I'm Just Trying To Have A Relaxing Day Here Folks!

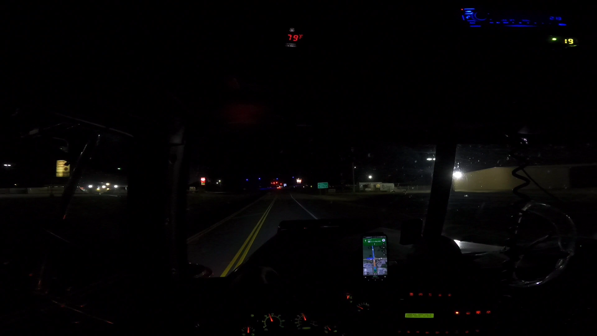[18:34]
Parked over here at the casino over here on the right once, and the next time I come down here, I really wasn't in the mood to park there, but they had a big thing pop up on their sign saying no truck parking. But you know, that's all could have changed now. Let's see here, we're gonna turn green anytime to daylight. I don't see the sign.
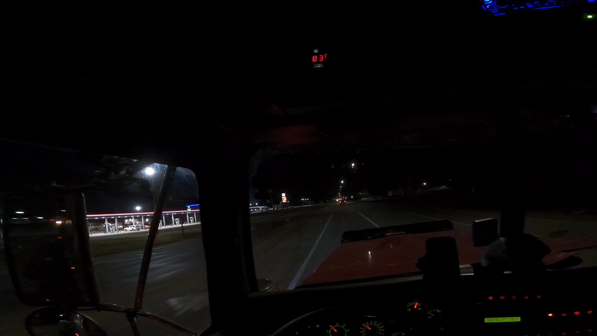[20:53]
That speed limit's only 45. That idiot probably doing about 55, 60. That's fine. That's fine. I ain't a cop. I can't turn around and write him a ticket, but I can call him an idiot. Now you got this guy that's going to go way under the speed limit. I could have beat him.